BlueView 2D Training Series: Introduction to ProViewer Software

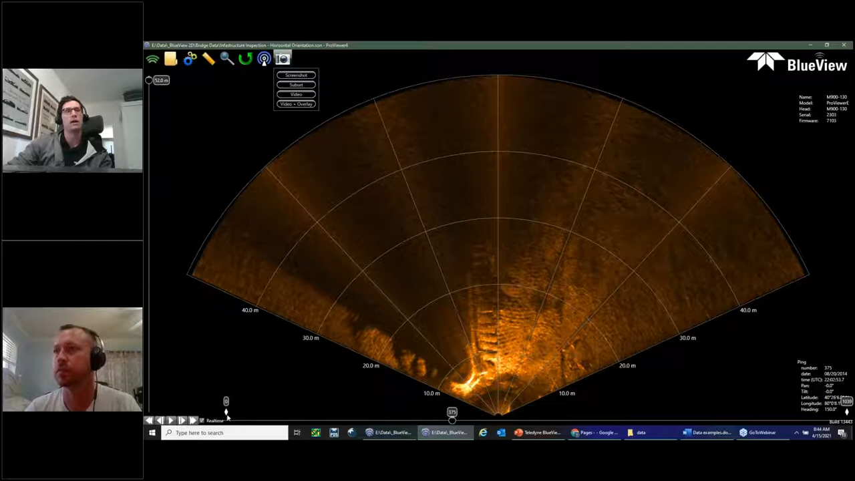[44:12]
quick email to to some higher ups or whoever else with the short video that's where it's useful but it's both subset and video both work off kind of these what we call these markers you see down here in the playback we have two markers two kind of diamond markers so you can basically bracket the section of data you want to export as a video or as a subset so
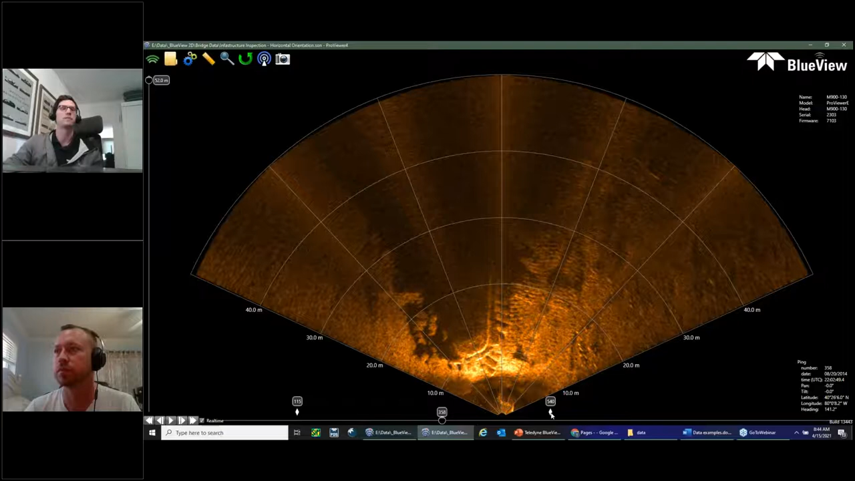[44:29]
very quick example I did have a lot of I guess not so useful data at the beginning here it was a lot of blank seabed not much not much so the bridge doesn't come into view until ping we'll say ping 300 here so what I want to do is just say okay well let's start from about 285 and let's go to
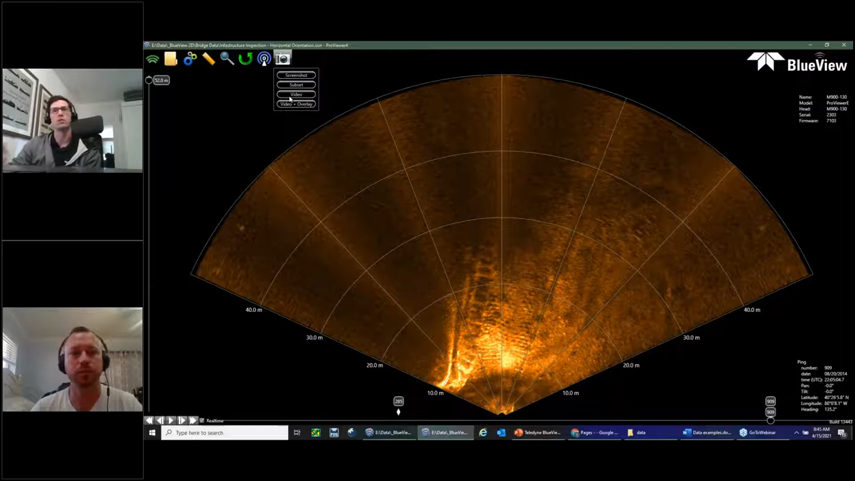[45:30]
and the video is the same it's just going to create a video file between those two markers so Tyler we've got a couple questions in if you're through with the export so one question is about IP address if you do if the IP address was changed on the sonar and you do not know what it was changed to is there a way to to find out what it is yeah that's a very good question that kind of gets into
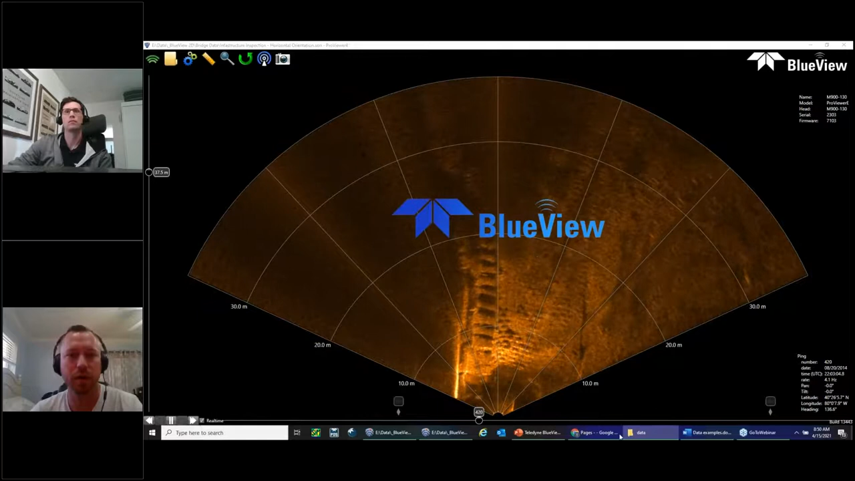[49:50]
uh the connecting process will be exactly the same as Tyler showed with the bench test uh for for this single frequency uh you'll have a a tool in the toolbar by the uh if you can put your cursor on that Tyler the the toolbar on the top left uh there'll be a button over there to switch between the two heads
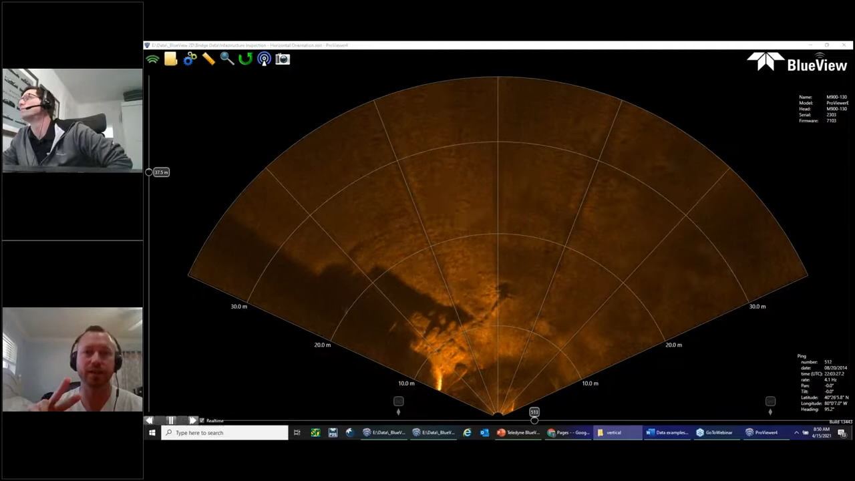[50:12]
so there's a 900 kilohertz and a 2.25 megahertz um
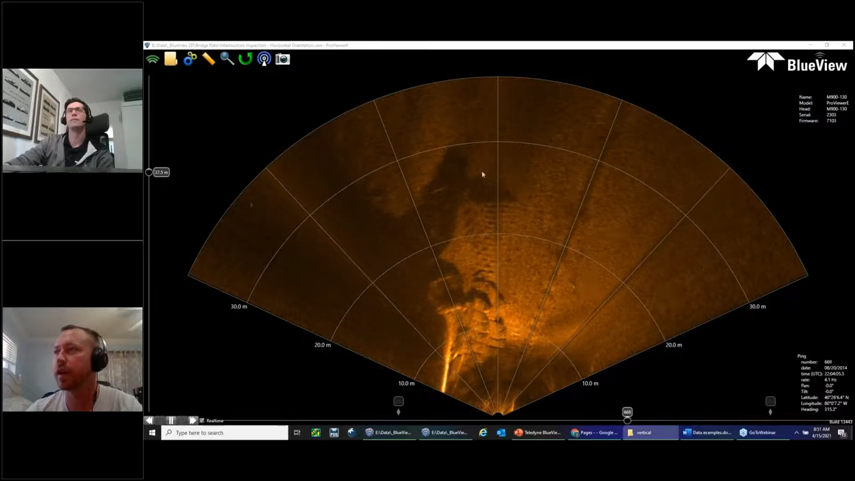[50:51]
um and one last question that we have in so far is about the sound speed setting um is there a is there a way uh to know that it's good enough um for for you know general navigation uh general use if you're not using it as a tool that
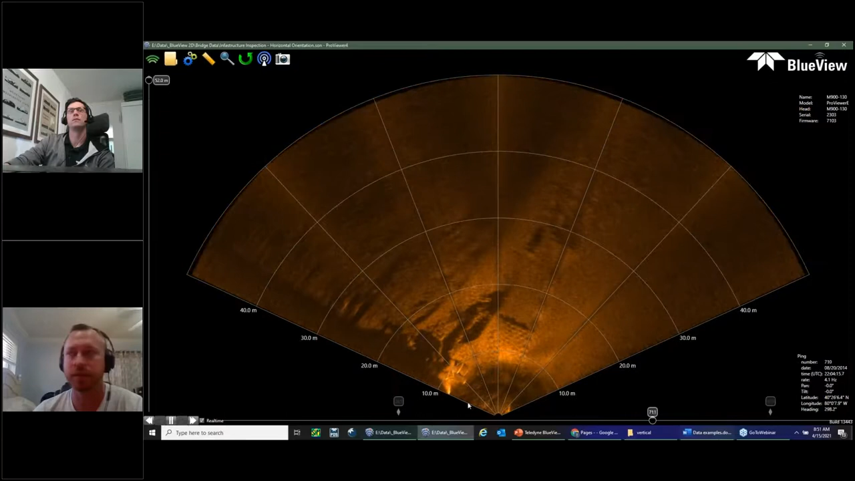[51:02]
that um you know you are really needing the most accurate measurements in the using the sonar data um so i don't know if you have any data tyler that you can show uh
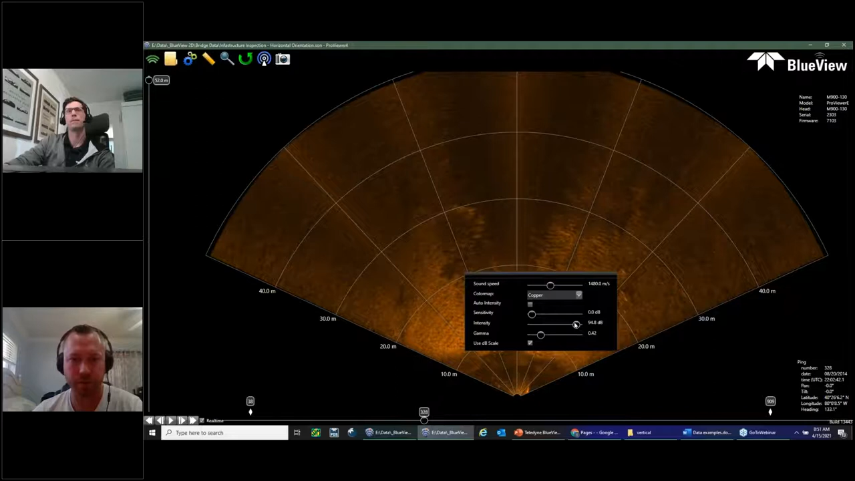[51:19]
how we use the sonar wedge to um adjust the sound speed yeah um let me see i can do it with this data set let me see if i have a better one let's try this one
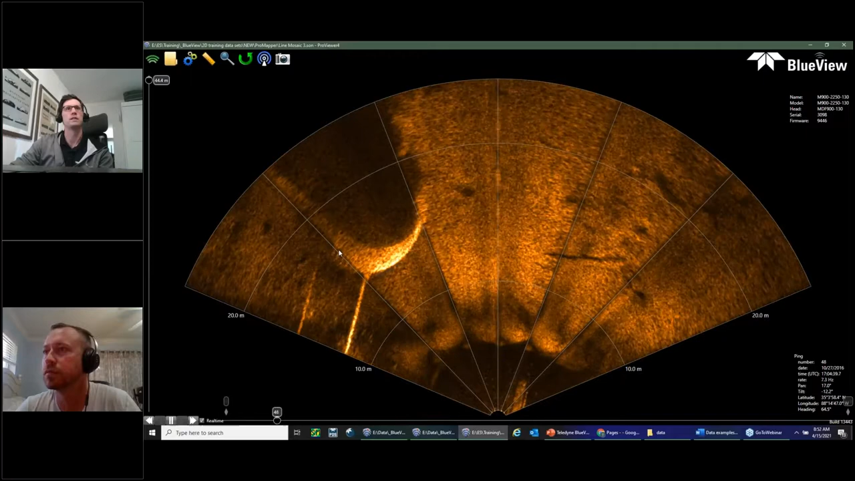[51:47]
okay so this is a another data set we're just driving by these big concrete footers of some sort um you can actually see the shadows pretty clearly as we're as we're driving by them um but if i pause it um
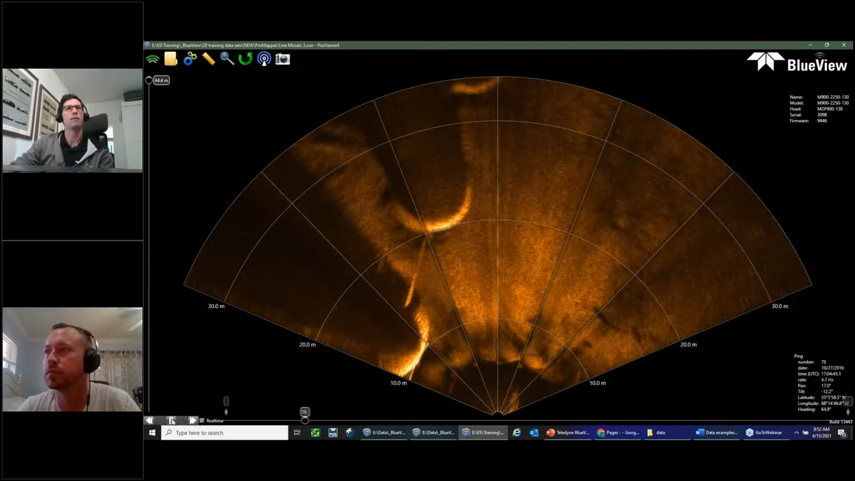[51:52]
so we can see the strong return from the concrete footer um if my sound speed was way off um so if let me let me simulate it and show you if the sound speed's way off so you can kind of see what we're doing is the sound speed is adjusting we're actually changing the angles of the sectors to match up with the correct physics of the signal so you may see this isn't a great example but if you see if you're looking at like a flat